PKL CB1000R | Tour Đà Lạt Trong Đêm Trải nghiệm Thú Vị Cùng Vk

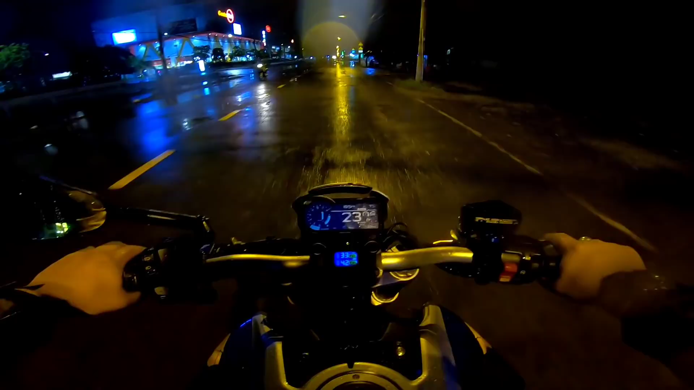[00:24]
Đây là một cái chuyến đi Đà Lạt lần đầu tiên mà trong đời mình đi vào ban đêm lên Đà Lạt đó các bạn. Mà còn đi vào trời mưa nữa chứ.
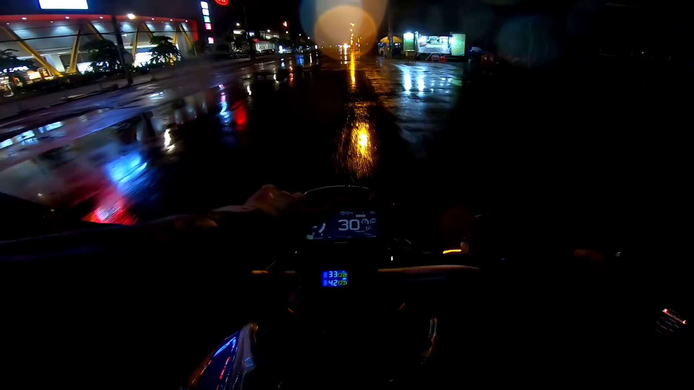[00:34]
Bây giờ là 7 giờ 54 phút, coi như gần 8 giờ rồi các bạn. Không biết là mấy giờ mình sẽ lên tới trên Đà Lạt ha. Ok, bây giờ mình sẽ xuất phát, các bạn hãy cùng đón xem hành trình của mình nha. 8 giờ 13 mình đang ở đường Mỹ Phước Tân Vạn nha các bạn.
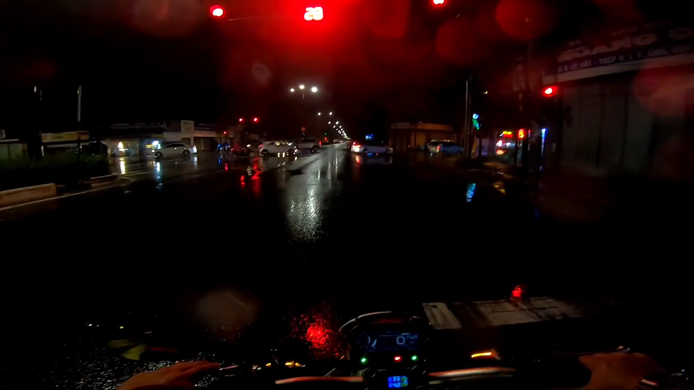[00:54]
Do là trời mưa cho nên là mình không có quay máy quay nói chuyện được các bạn nhiều ha.
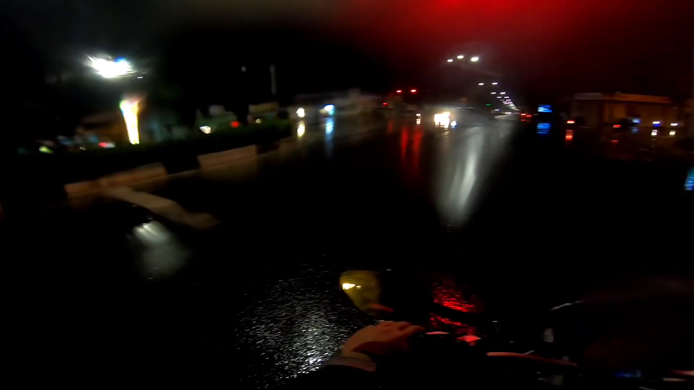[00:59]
Mà mình bấm máy quay chút xíu là nó bị nhòe, cho nên là sẽ ít cảnh cái lúc mà trời mưa.